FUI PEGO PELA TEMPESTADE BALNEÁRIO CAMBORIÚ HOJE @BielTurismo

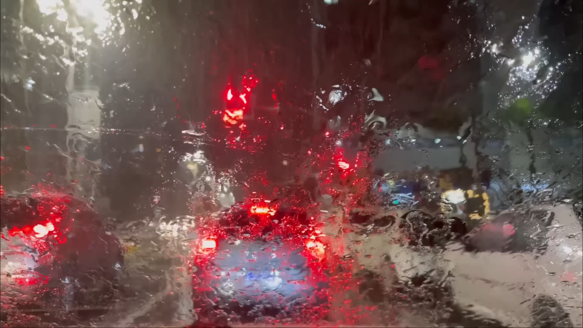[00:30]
Só que tá ventando mais do que chovendo. Vocês conseguem perceber o relâmpago? Tá pesado aí, hein? Pesadassos!
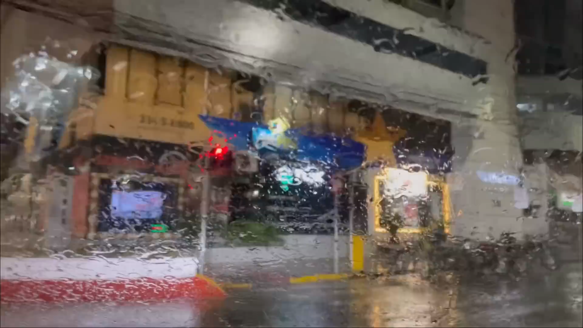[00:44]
A gente tá aqui na avenida e a gente já veio documentar pra vocês, né? Olha como que tá!
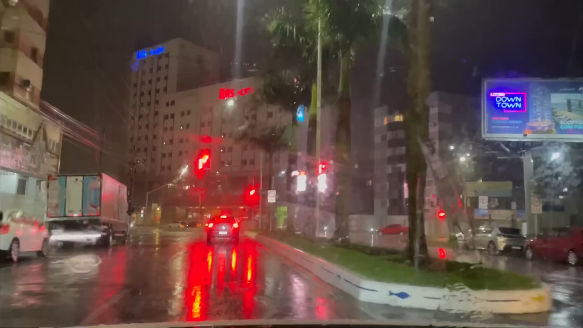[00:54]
Nossa, galera! E ainda continua aqui, ó!
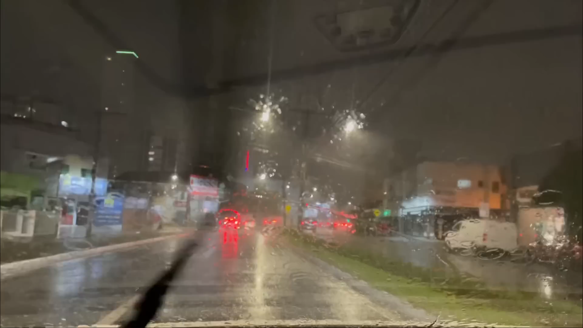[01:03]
Olha a quantidade de raios que tá tendo aqui! Olha esse momento de chuva! Meu Deus do céu, galera! Não sei se vocês conseguem escutar os raios! Ainda bem que eu tô de carro, né?
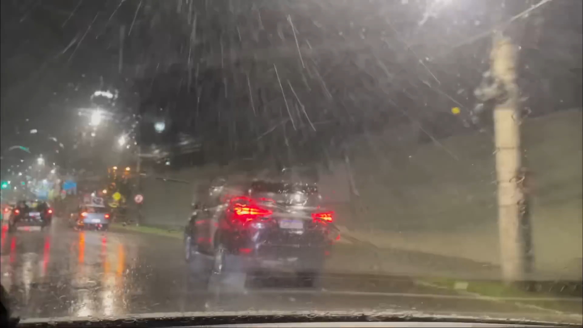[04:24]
Ah, coitado, hein! Cara de moto ali, ó! Que loucura! Deixa eu ver se eu consigo achar um local aqui! Ih, tá cheio aqui! O posto! Gurei, moçada!